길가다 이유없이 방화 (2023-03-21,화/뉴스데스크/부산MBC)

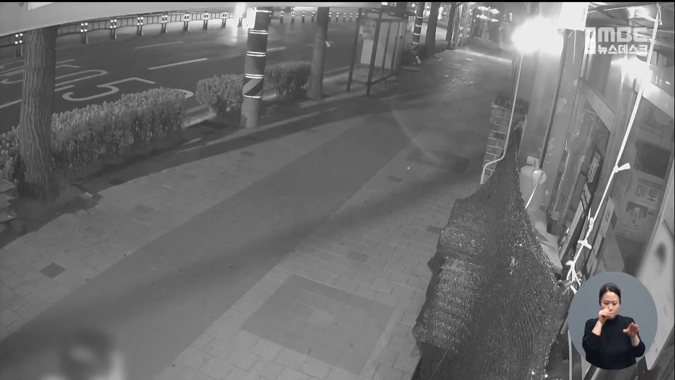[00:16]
자정이 다 된 시각, 부산 금정구의 한 농업용품 판매점.
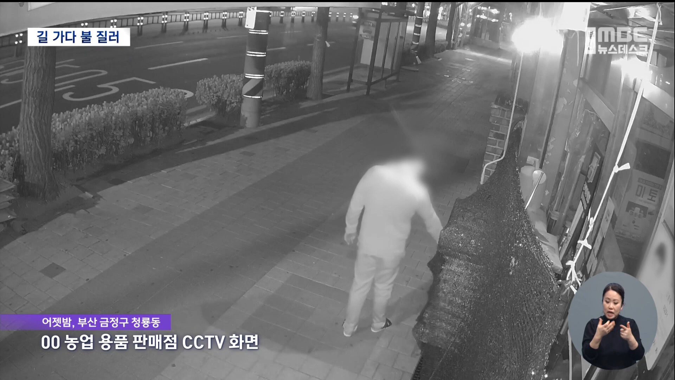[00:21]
한 남성이 술에 취한 듯 비틀거리면서 가게로 다가옵니다. 비료를 덮은 가림막에 자꾸 손을 대고 주위를 두리번거리더니 곧 자리를 뜹니다. 그리고는 1분도 안 돼 가림막에 불꽃이 피어오릅니다.
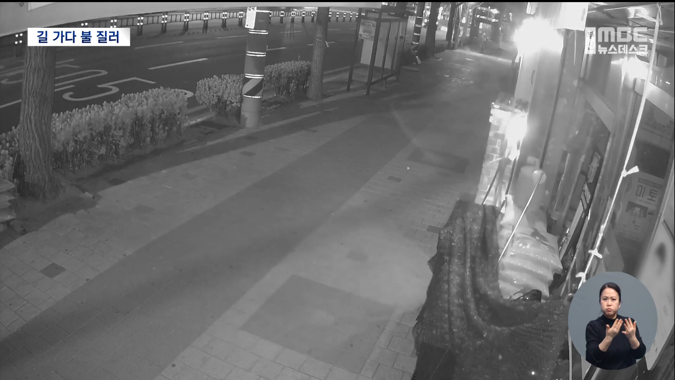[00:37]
불길은 순식간에 번져나가 검은 연기가 일대를 뒤덮습니다.
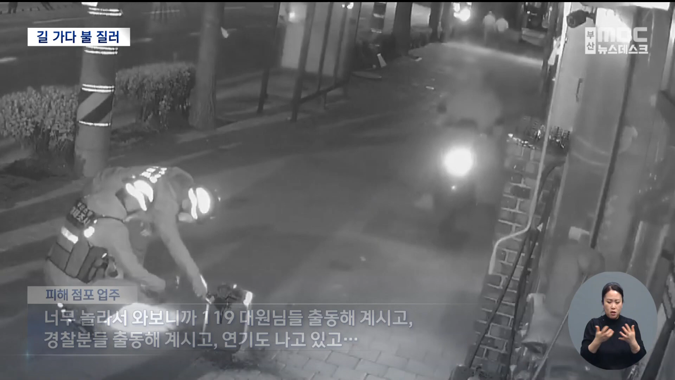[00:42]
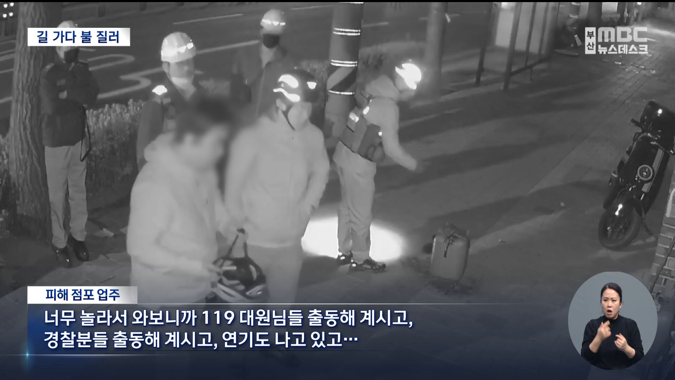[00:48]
때마침 주변을 지나던 택시기사가 화재 현장을 발견하고 불을 끄기 시작합니다.
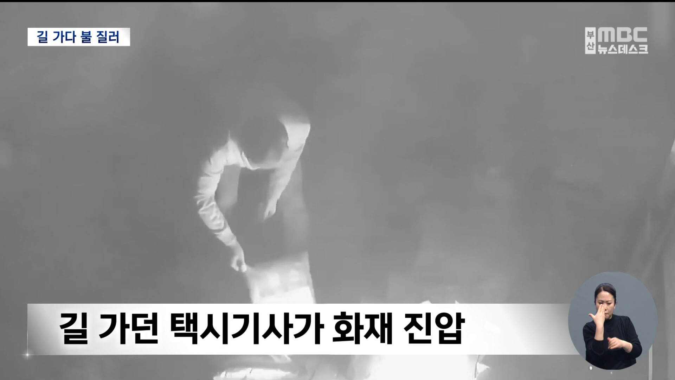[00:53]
불 붙은 비료 포대를 옮기고 불이 다 꺼질 때까지 자리를 지킵니다. 곧이어 소방관들이 출동하고 상황이 정리됩니다.